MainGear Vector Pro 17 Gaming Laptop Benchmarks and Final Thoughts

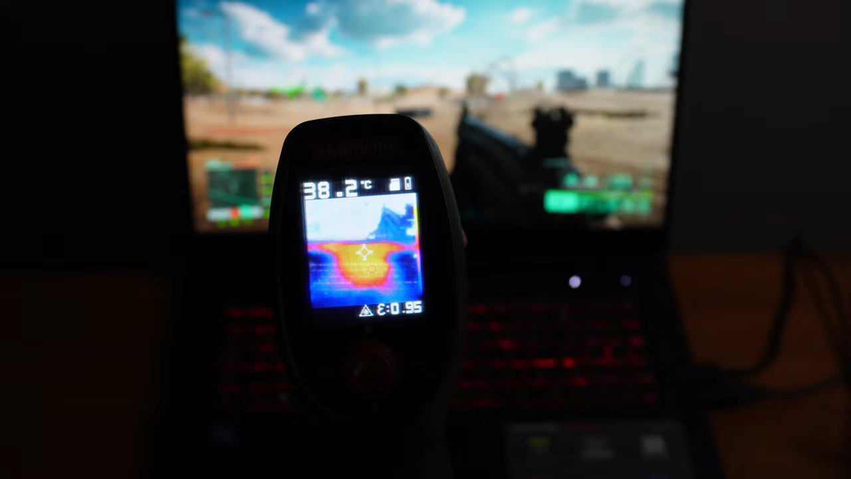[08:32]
On screen: spot 38.2°C
located underneath the keyboard. We're running about 38 to about, that looks like about 38 Celsius. And then down by the palm rest, 23, 24 Celsius. And about the same on the other side.